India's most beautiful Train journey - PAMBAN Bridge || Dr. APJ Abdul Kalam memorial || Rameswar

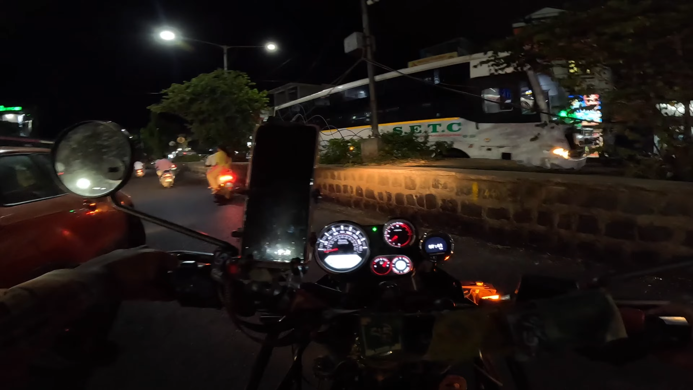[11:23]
अबे कब से बता रहा हूँ तू राइट ले, राइट ले, चल ले ले, अभी मैं रोकता हूँ ट्रैफिक को, ले ले ले। ट्रैफिक की वजह से सबकी बत्ती गुल हो गई है अभी